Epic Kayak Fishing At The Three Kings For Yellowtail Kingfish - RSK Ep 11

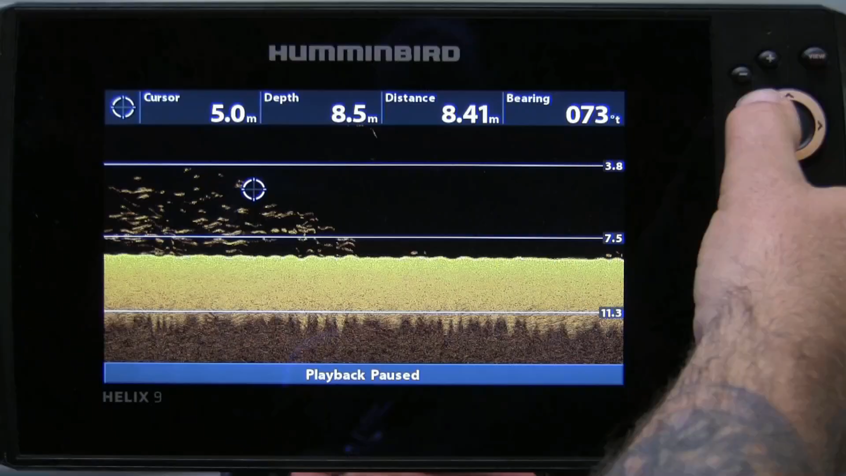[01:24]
On screen: depth 8.5 m
There's also some fish finder screenshots once again, and you'll see some amazing images on my new Hummingbird Helix 9 Mega Imaging Gen 2.
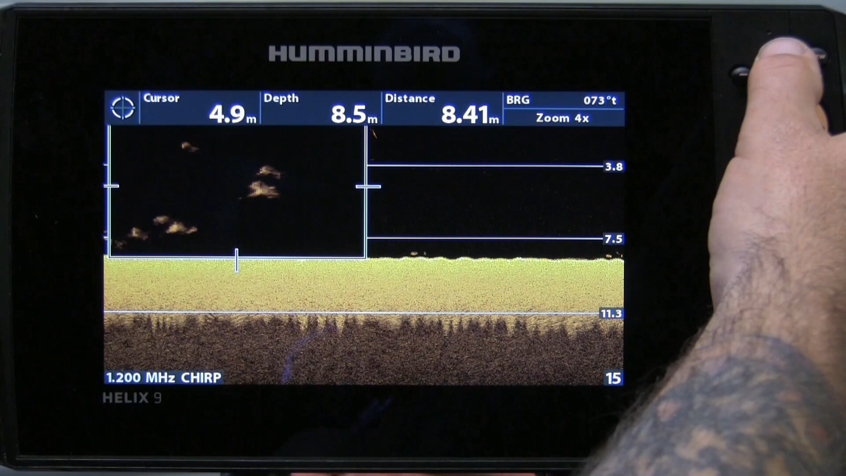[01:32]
On screen: depth 8.5 m
We also have, in this episode,
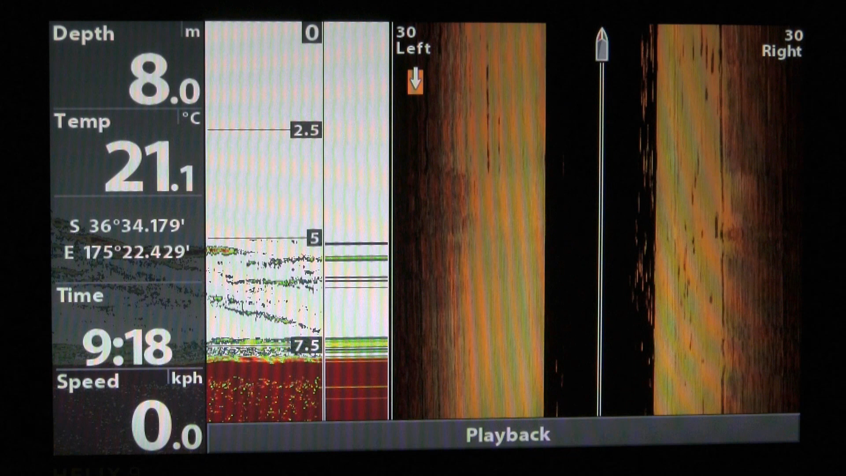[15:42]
On screen: depth 8.0 m, water 21.1°C
setting up the sonar is changing the settings in our unit So click the menu
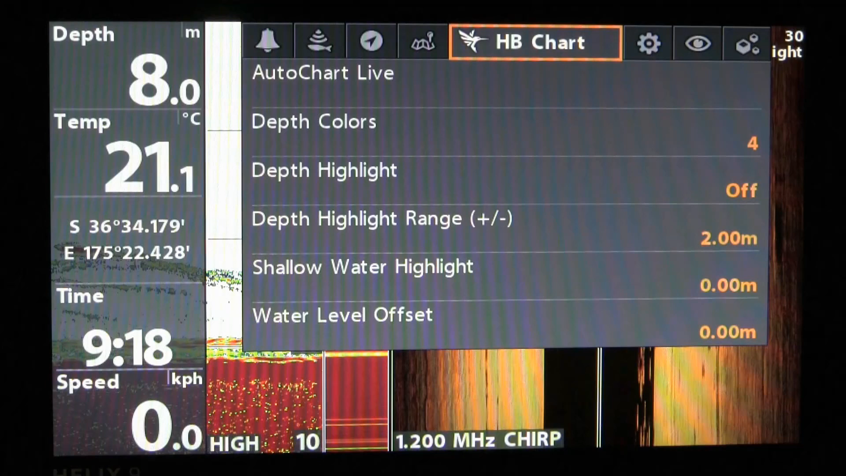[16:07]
On screen: depth 8.0 m, water 21.1°C, speed 0.0 km/h
scroll along to the sonar menu Scroll down and you'll come to the
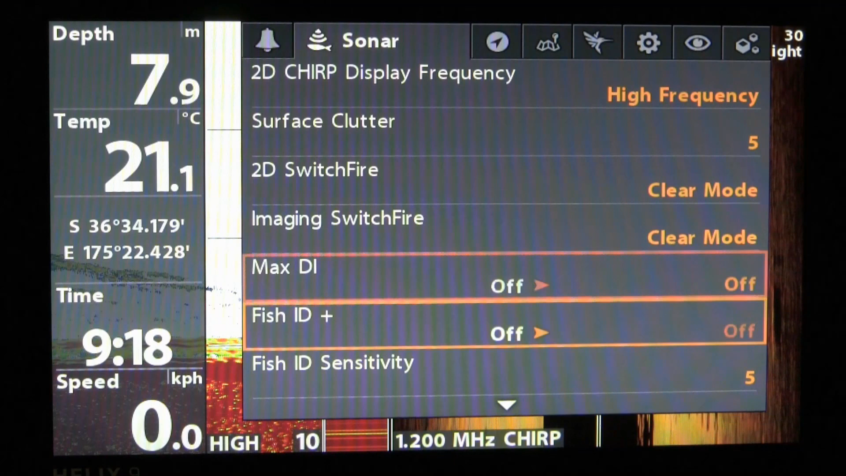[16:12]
On screen: depth 7.9 m, water 21.1°C
water type Now it's quite important to set this properly and quite often they can be set
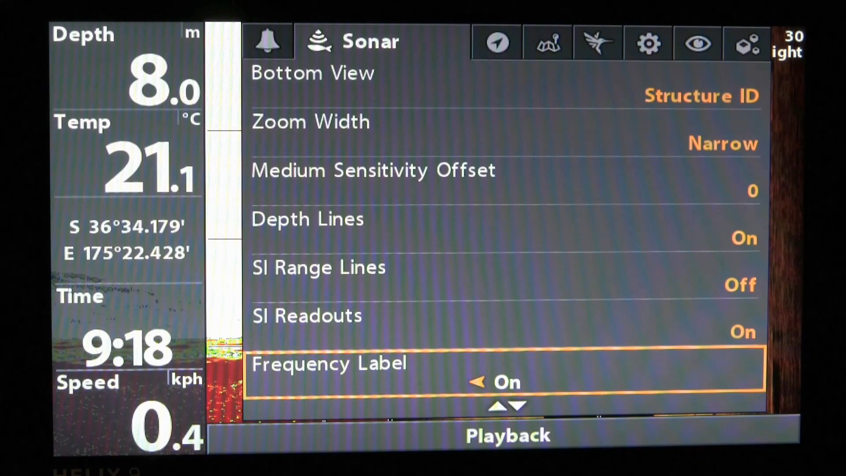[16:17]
On screen: depth 8.0 m, water 21.1°C, speed 0.4 km/h
for fresh So be sure to set it to the right one which should be salt water
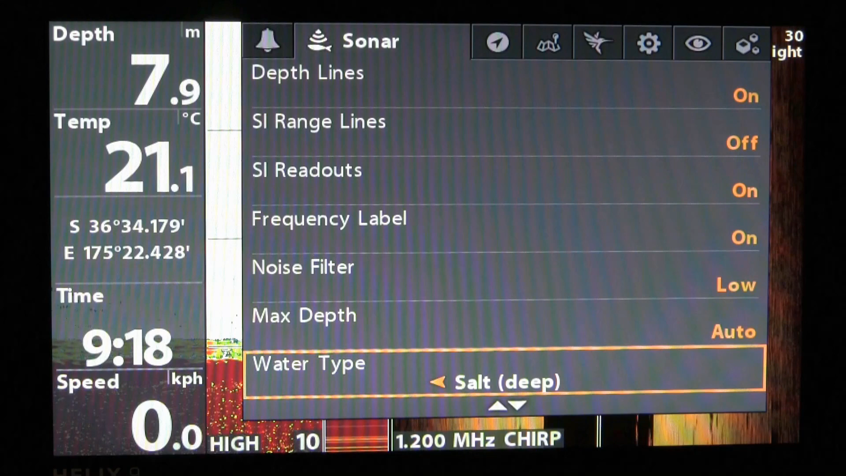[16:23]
On screen: depth 7.9 m, water 21.1°C
in our case But there's other options so it's quite important to set that up every time you go out Check that it's in the right mode and you'll have better readings on your unit
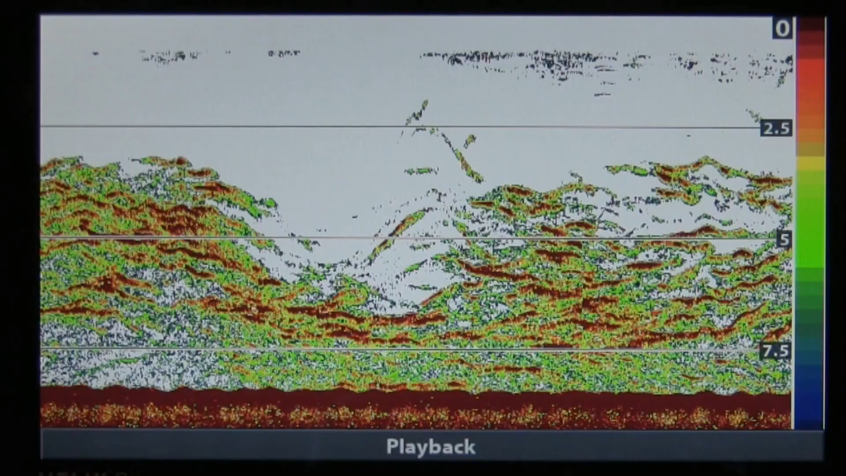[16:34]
With sonar one of the biggest problems is everything seems to get joined together on screen And there's a way around bringing out these images and separating the individual fish
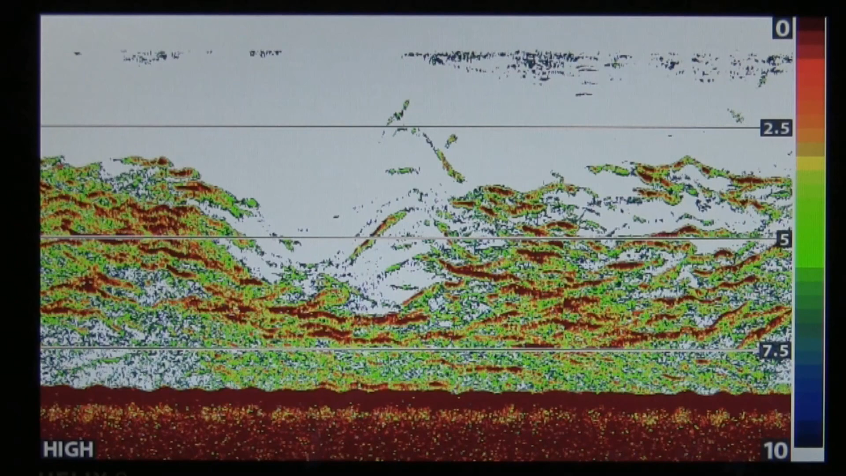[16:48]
So how we can adjust this is by pushing the menu button once and scrolling down until
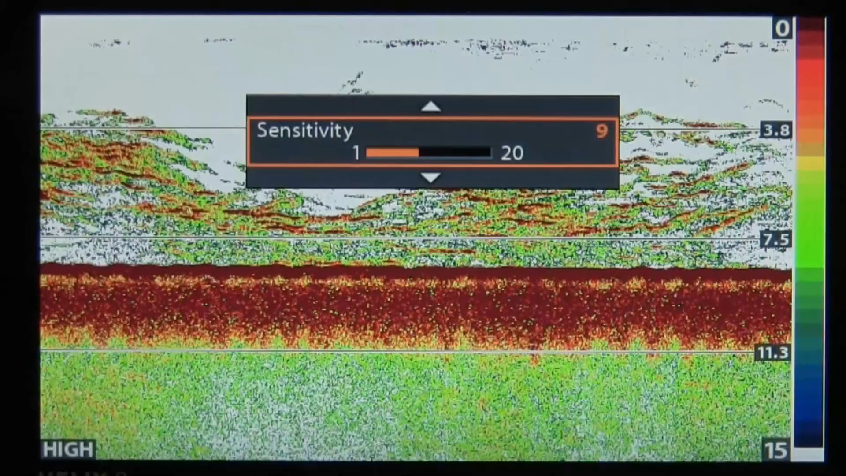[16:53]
we get to the sensitivity mode Then we can adjust it back a little bit Or
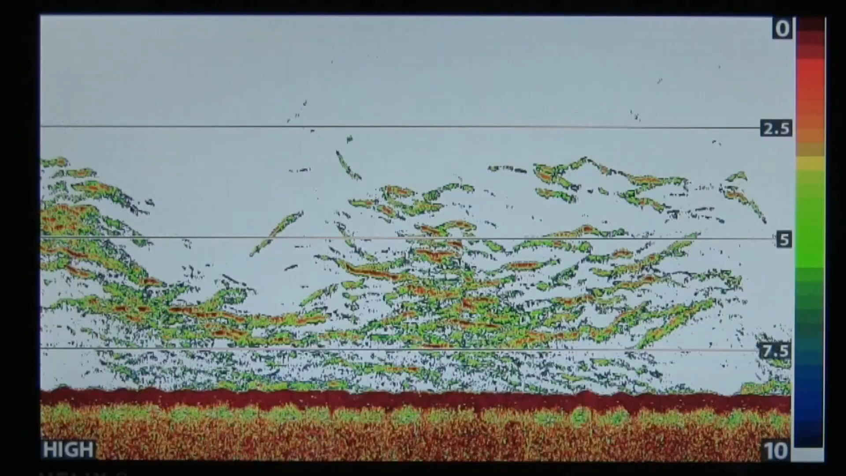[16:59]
increase whichever way we need to make the images more separated You can see the immediate effect of doing this But also we can further adjust this by going to the contrast and then tweaking that to a degree
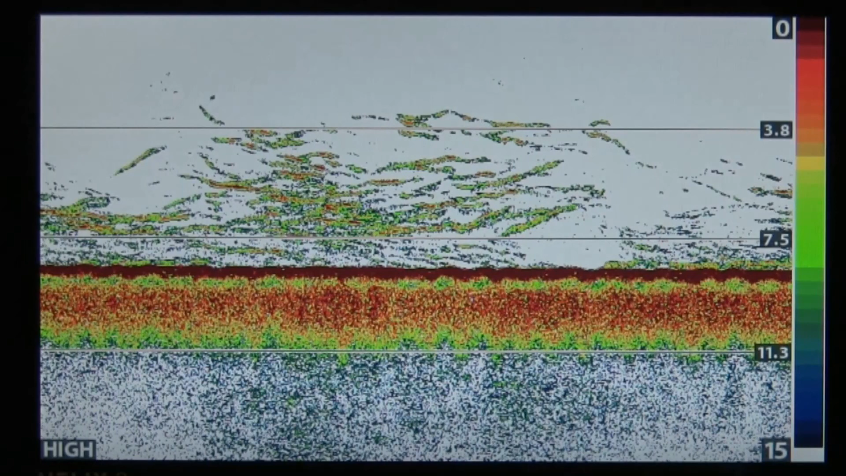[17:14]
Small adjustments like these can make a big difference to your images Sonar can have its limitations Like this example that clearly shows what
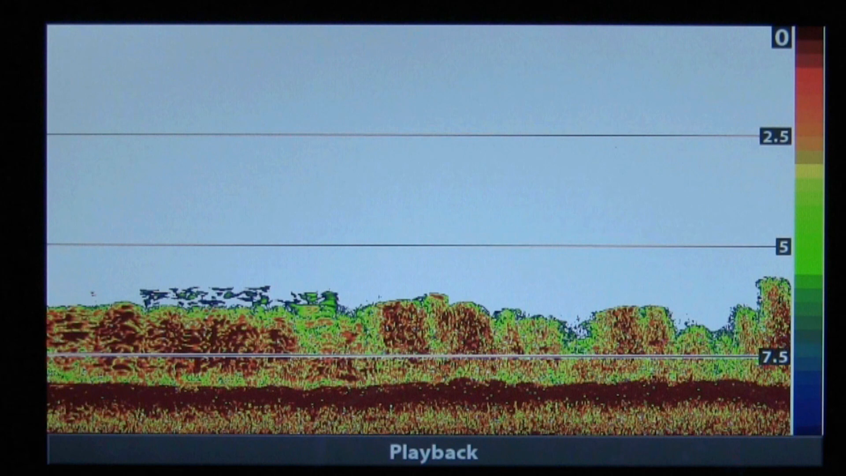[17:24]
looks to be foul ground on the seafloor This is where fish finders with down
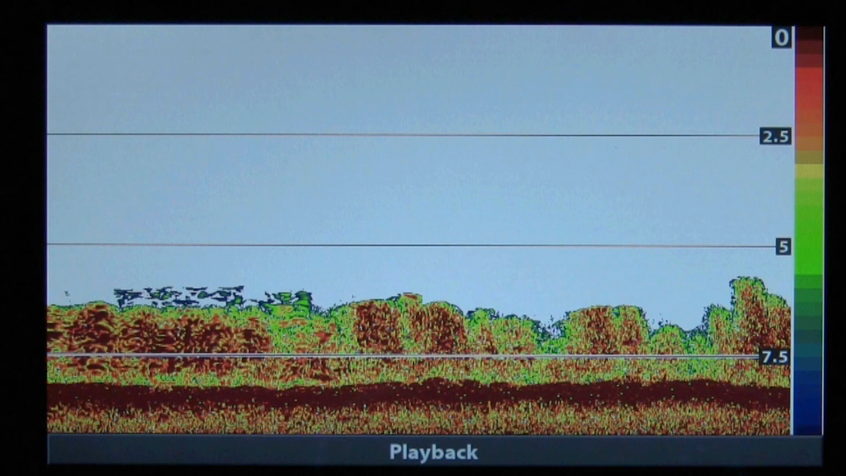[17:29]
imaging can offer a better example of what you're looking at And switching over to
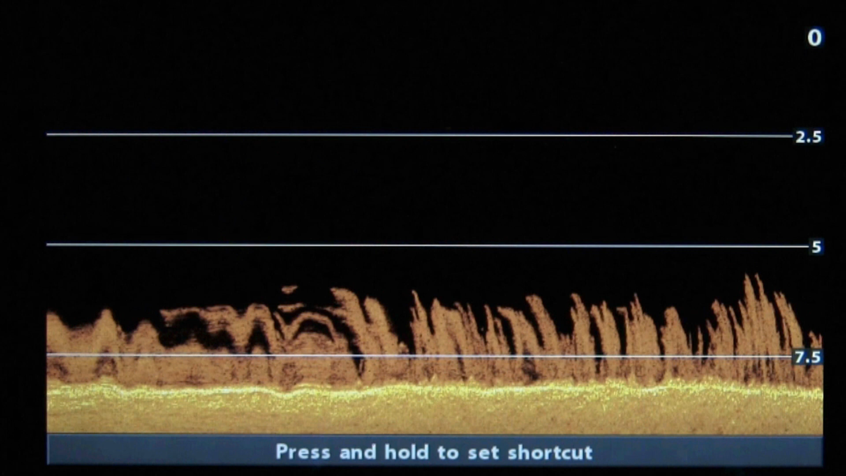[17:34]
the down imaging view clearly shows that foul ground is actually weed The fish finders 1200 megahertz chirp ability really adds a
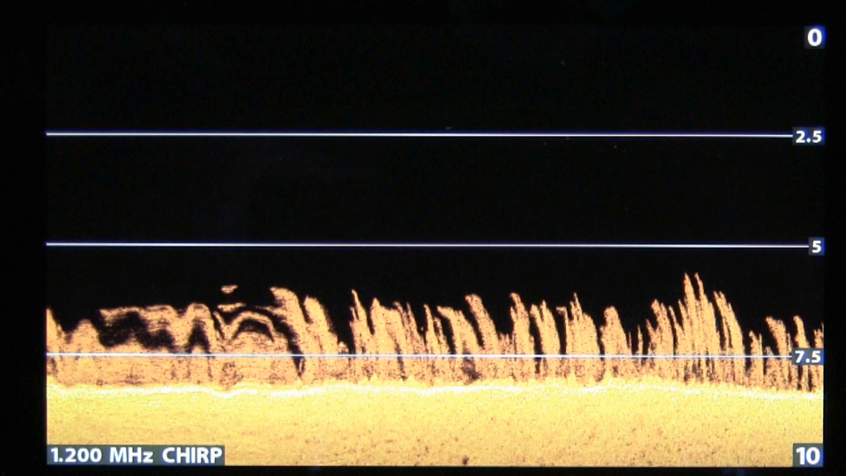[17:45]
lot of detail to the images Like sonar you also have the ability to
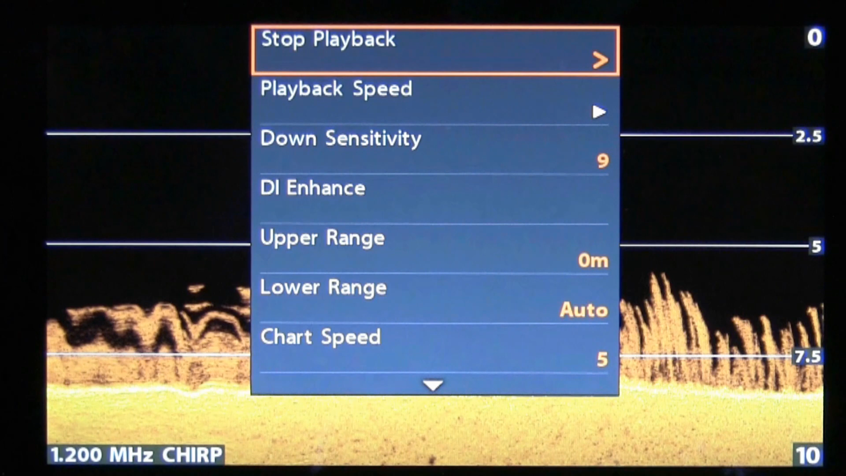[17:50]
play with different settings to enhance the image Although with down imaging you have even more options By using the contrast and sharpness
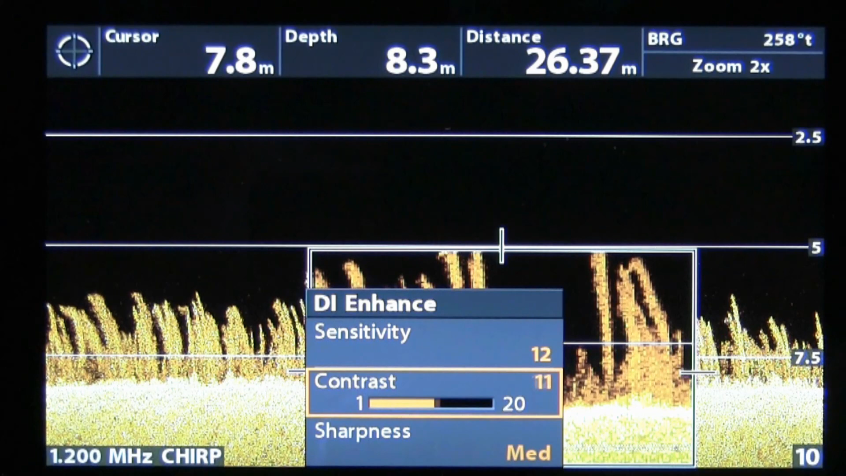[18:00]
On screen: depth 8.3 m
options you can create even better detail within your images